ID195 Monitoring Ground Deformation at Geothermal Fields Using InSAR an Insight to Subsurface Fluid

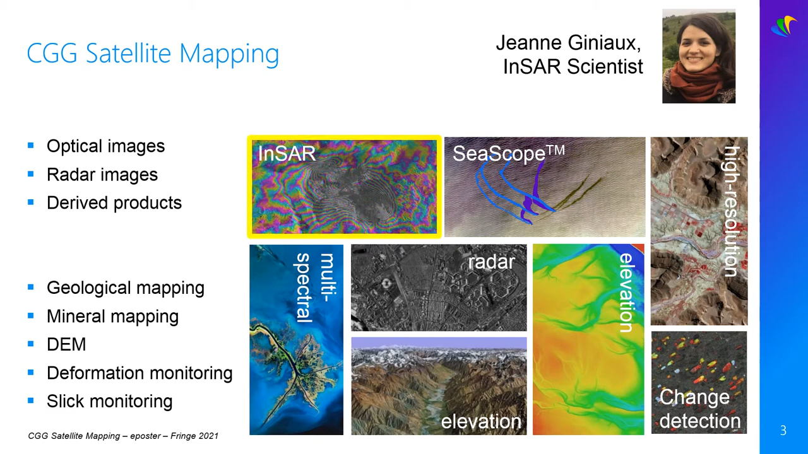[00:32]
We use optical and radar images to help with for example geological and mineral mapping as well as surface deformation and offshore slick monitoring. Today we focus on INSAR applied to geothermal fields. So why do we use INSAR at geothermal fields?
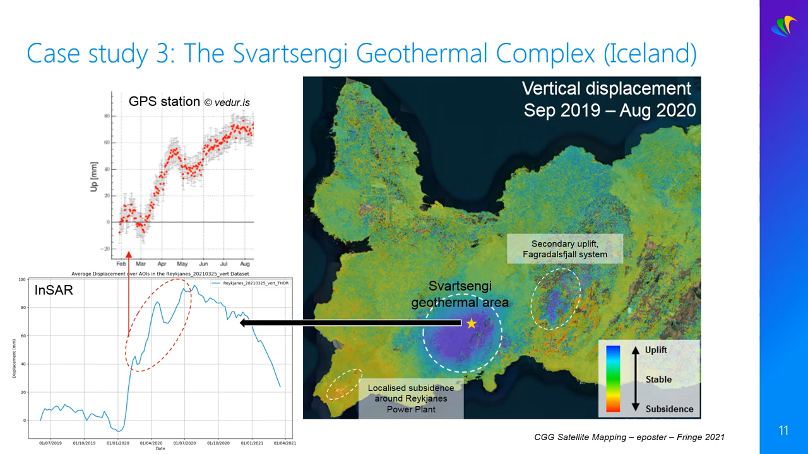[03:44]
And to the southwest tip of the peninsula, a subsidence was observed at the Reggianis power plant. More investigation would be required to understand the origin of that deformation signal. To summarise, INSA can be a useful tool at geothermal sites.